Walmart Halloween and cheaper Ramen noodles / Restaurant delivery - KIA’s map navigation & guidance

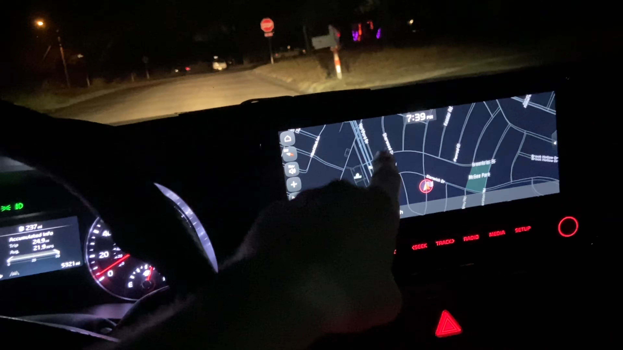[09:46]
So by putting a destination, you can put in your phone number or email.
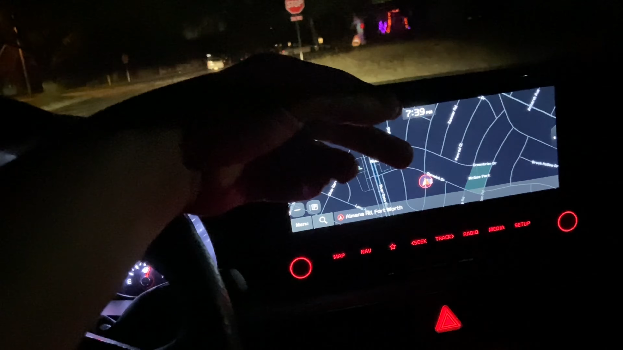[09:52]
I believe I put in a secondary email, but regardless, it doesn't really matter.
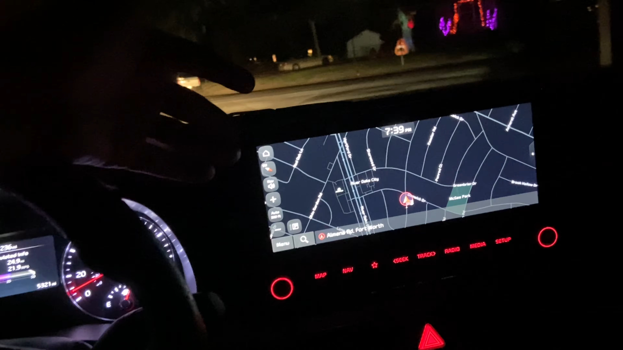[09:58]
Um, I thought it was having issues with connecting the first time because it kept asking me about Kia Connect,
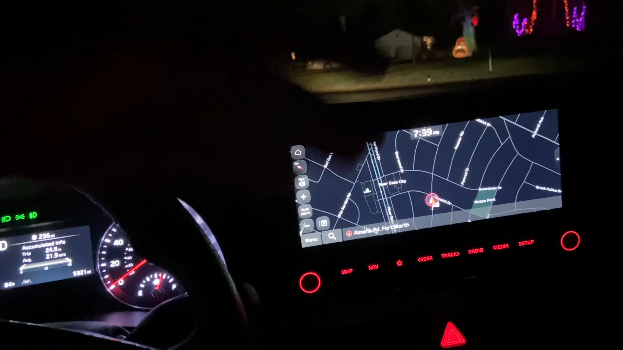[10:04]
but we'll get to that in a minute. Look at this ghost right here.
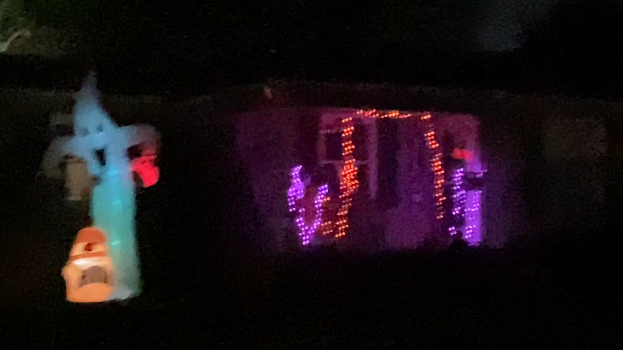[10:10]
But anyway, I think it works pretty good. The only, you see a little flag that was the drop-off point.
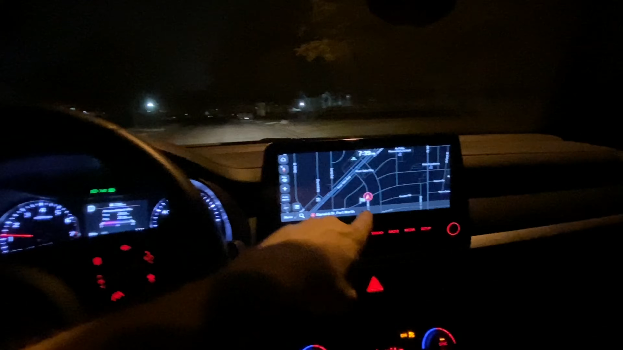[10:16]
The only thing that I think is a little bit different than using like say Google Maps or Waze is one thing.
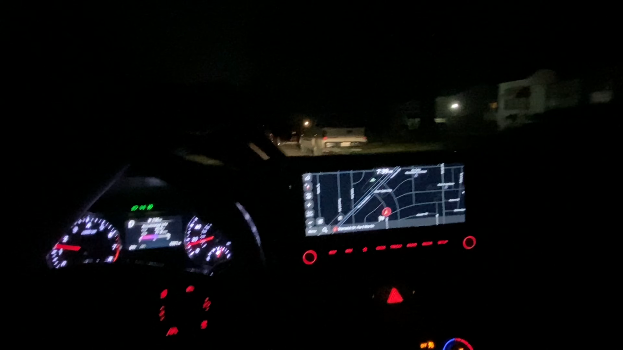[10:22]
It didn't really show if it was on the left or right, but you can still, meaning the address ended in nine. So it was on my left.
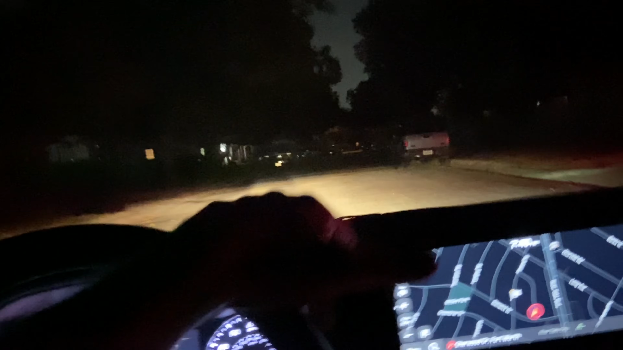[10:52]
But anyway, you can still figure that out if you use that system.
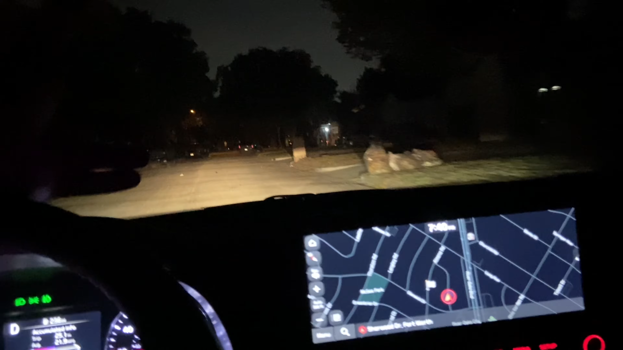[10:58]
Sometimes in a blue moon, an odd number can be on the right, but usually it's on the left. So I like it, but I couldn't tell when I was pulling up if it was on the left or right. If I use Google Maps or Waze, it usually kind of shows the destination point being the left and the right. You can also go by the photos that use inside a Google map to identify the house because most houses are on file.
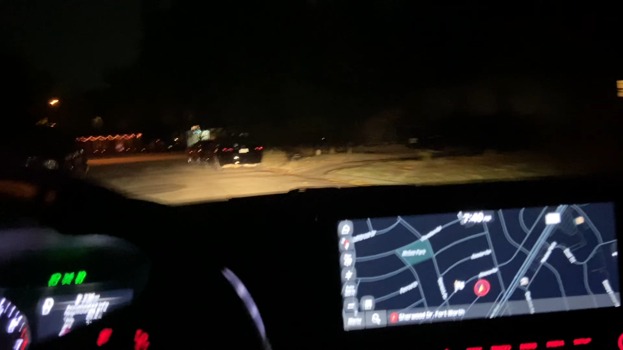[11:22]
Um, here's some techie things about it.
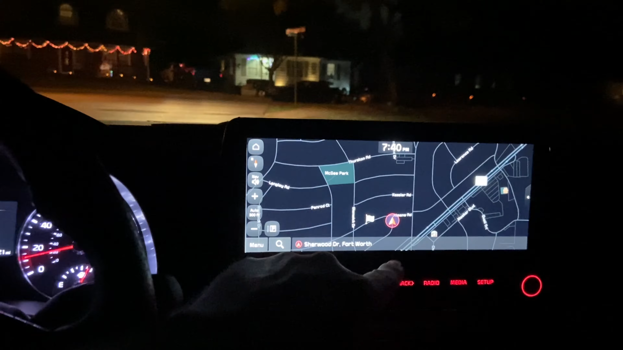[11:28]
Let's see if it'll let me, let me just do this as an example. So I'm right here. Okay.
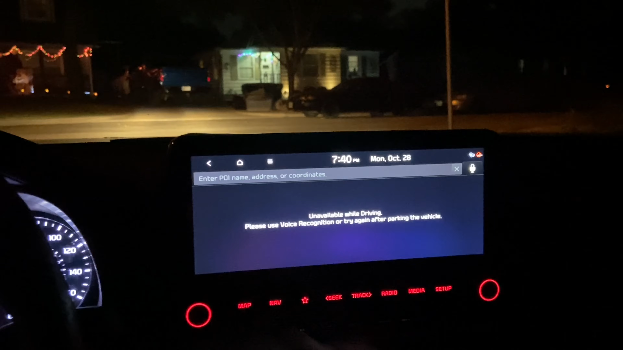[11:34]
So unavailable while driving. I don't like that, but I have to put it in park.
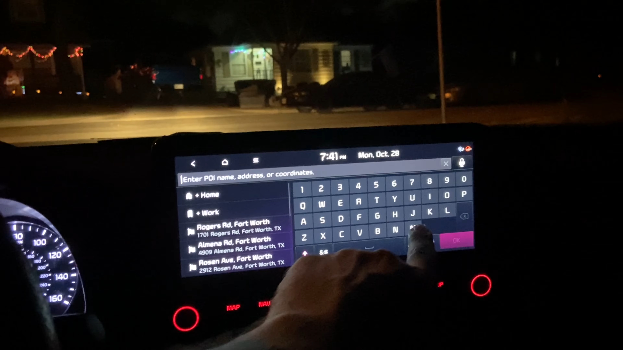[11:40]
So it's like super safety, but that's okay. The other ones you can reroute while driving.
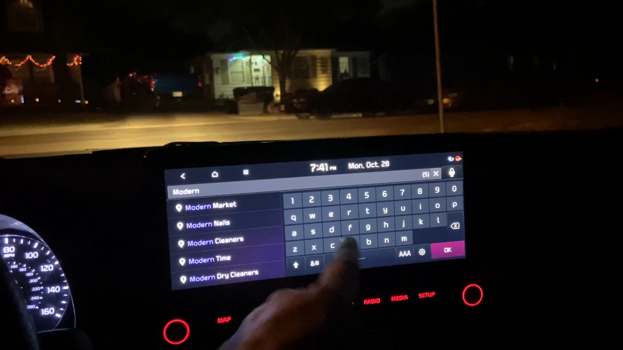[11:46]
And in this business, it's a pretty important. So I'm putting modern art as in modern art museum. It does find it because it knows relatively where I'm at.
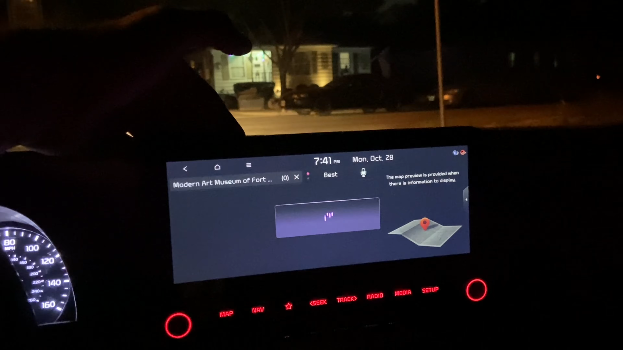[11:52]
It will, you can tap on it and set it as destination like that.
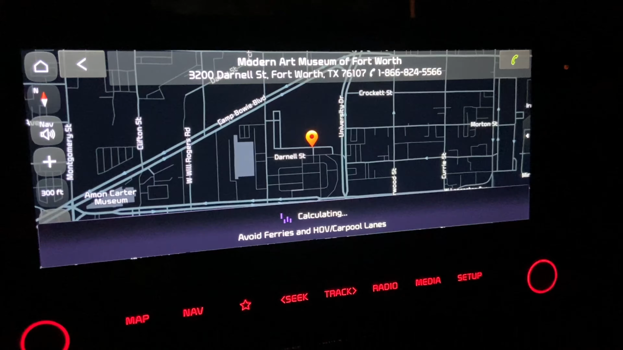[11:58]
And that's about how quick it is. It'll say 4.3, 11 minutes. And then start, it's already starting guidance.
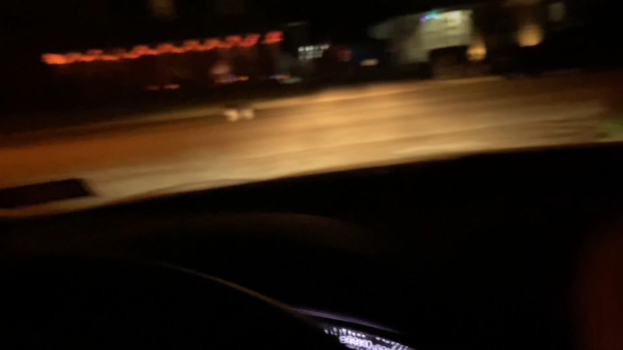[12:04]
There's a cat right there. It's a pretty cool cat. Looks like maybe a local stray.